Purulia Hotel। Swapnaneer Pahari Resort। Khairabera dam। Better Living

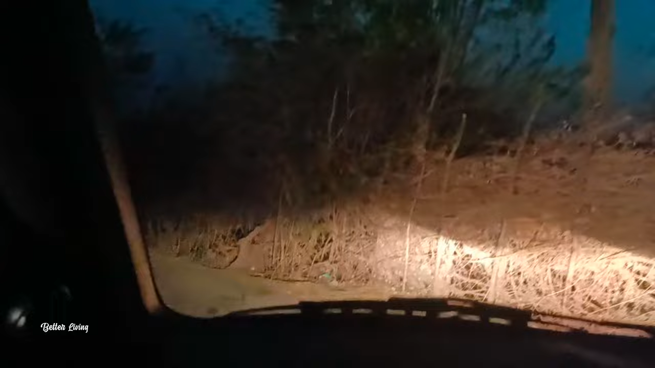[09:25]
যার জন্য একটু পরে পরেই দেখো জ্যাম হয়ে যাচ্ছে।
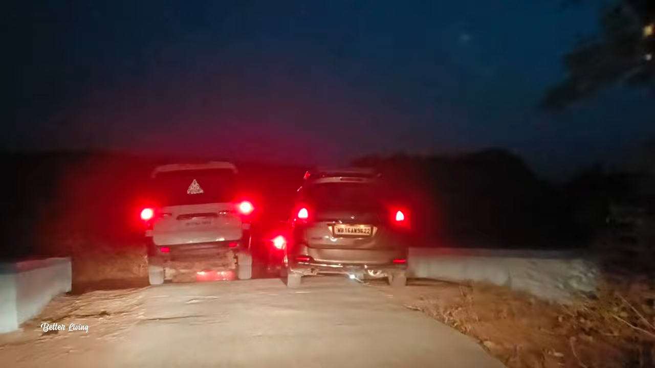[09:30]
এই যে এখানেও সেম, আমি তো কথা বলছি যে সামনে একটা গাড়ি আসছে আর আমাদের গাড়ি পুরো পরপর দাঁড়িয়ে রয়েছে, অনেক এখানে অনেক জ্যাম আছে, কিন্তু ওই গাড়িটা ঢুকছে,
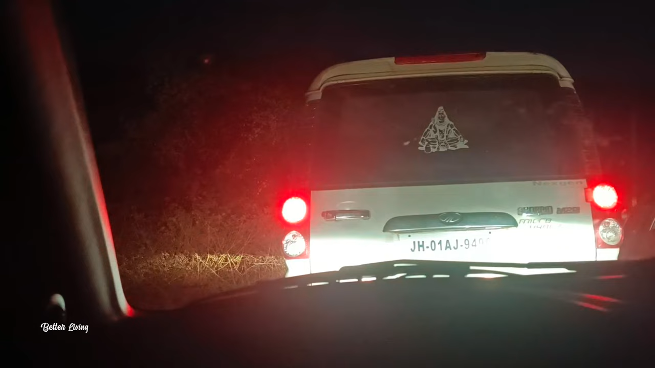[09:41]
মানে আরেকটা ওই লাল গাড়িটা ফেসে গেল, হয়ে গেছে প্রবলেম।
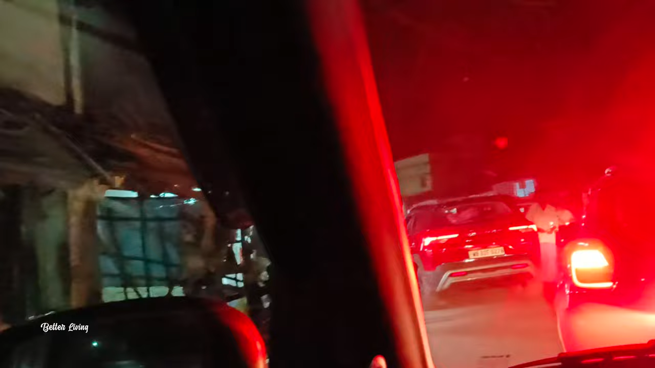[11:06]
চলো, আর এই আমরা চলে এসেছি চরিদা মুখোশ গ্রাম। এই যে দেখো রাস্তার দু ধারে এই যে মুখোশের সব দোকান।
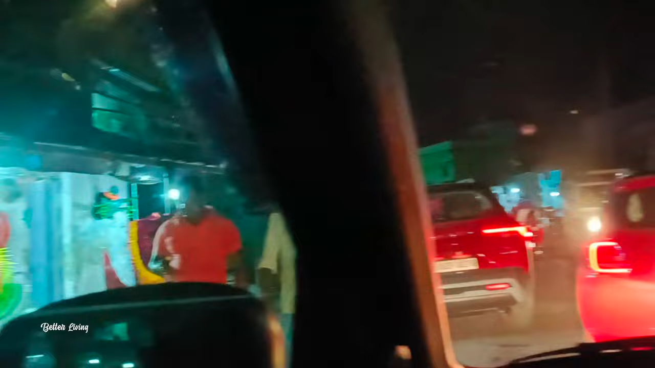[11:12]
তো আমরা এক জায়গায় গাড়ি পার্ক করব,